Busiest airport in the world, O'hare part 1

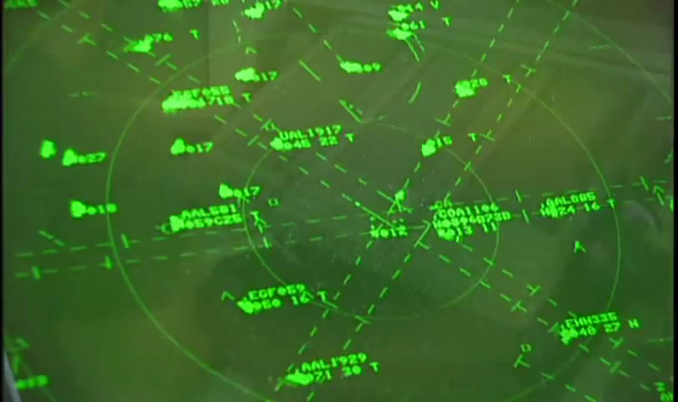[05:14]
So they have the most sophisticated ground radar that is in existence.
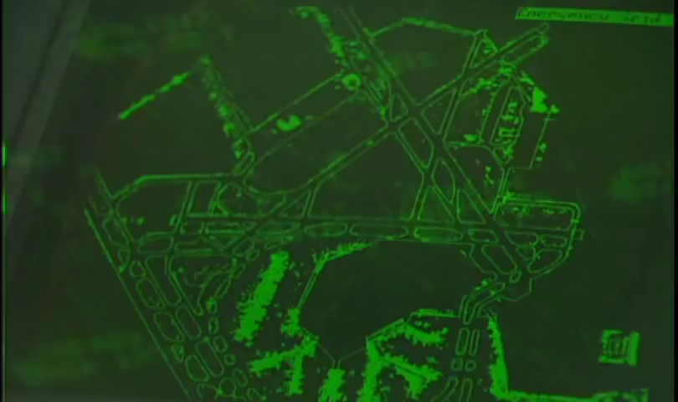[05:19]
At O'Hare, the radar is the X-ray to the runways.